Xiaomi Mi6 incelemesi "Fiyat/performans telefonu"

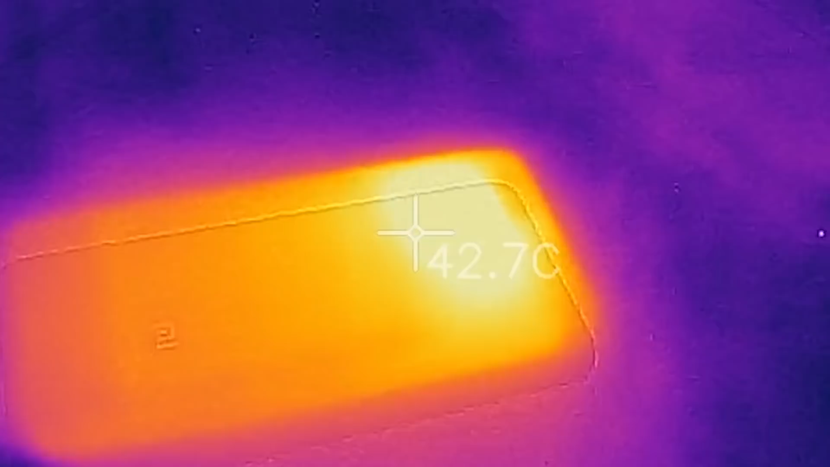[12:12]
On screen: spot 42.7°C
Termal kamerayla farklı koşullardaki ölçümlerim gösteriyor ki Xiaomi Mi 6'ı yük altındayken de kullanıcısını rahatsız edecek veya yoracak bir ısı düzeyine erişmiyor. Bu gerçekten güzel. Pil süresine bakacak olursa meğer rakiplerine göre nispeten daha küçük ekran, full iç çözünürlük ve verimli çalışan donanım sayesinde Xiaomi Mi 6'ı başarılı değerler sunmakta herhangi bir sıkıntı yaşamıyor.